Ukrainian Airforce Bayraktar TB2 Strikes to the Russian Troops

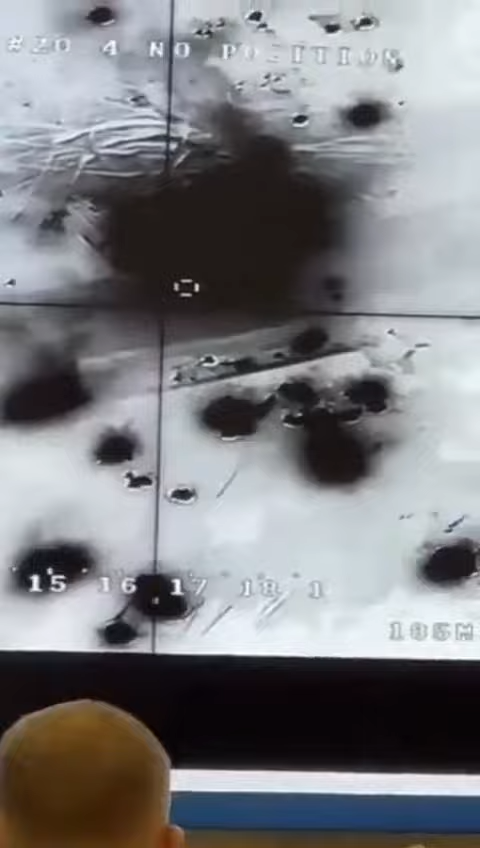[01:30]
живой остался это не бук а то поехала что-то туда
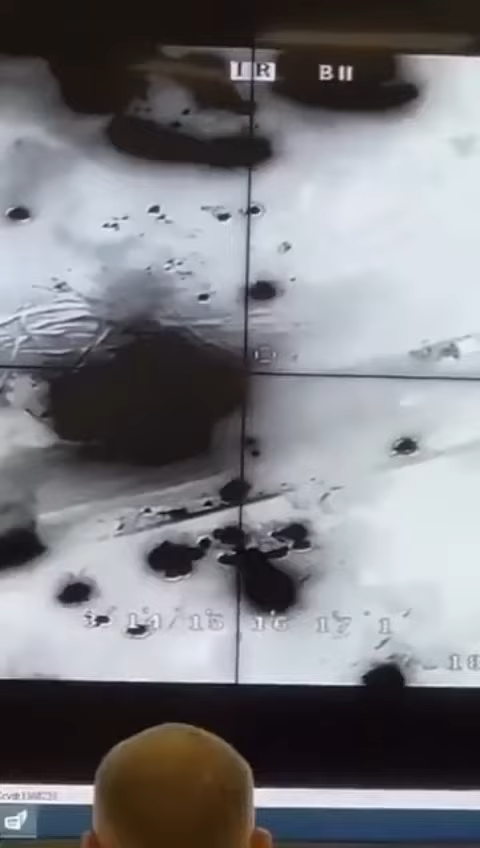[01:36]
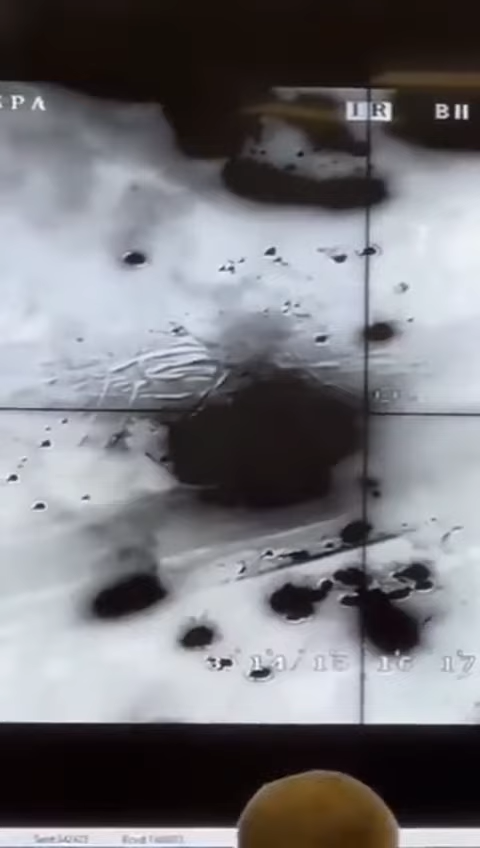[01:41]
тут букшу вверху тоже с детонировал а ну не видишь они там посмотри ты можешь у нас пока нету но